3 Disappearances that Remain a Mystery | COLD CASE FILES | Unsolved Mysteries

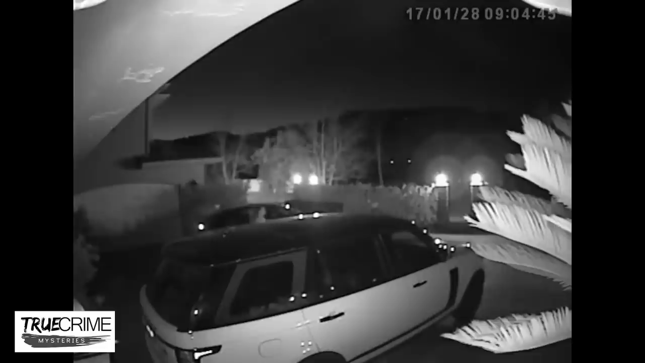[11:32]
She was seen leaving in her car by security cameras at the house, as well as a license plate scanner on her way out of the gated community. This was the last confirmed sighting of Elaine.